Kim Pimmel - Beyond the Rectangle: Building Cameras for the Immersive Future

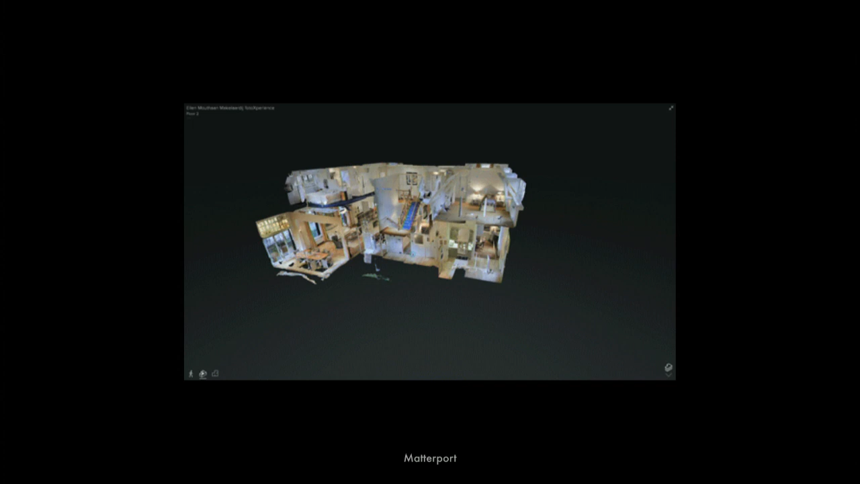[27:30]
So, they're scanning entire buildings or homes, and something that you can, like, jump around in, in VR,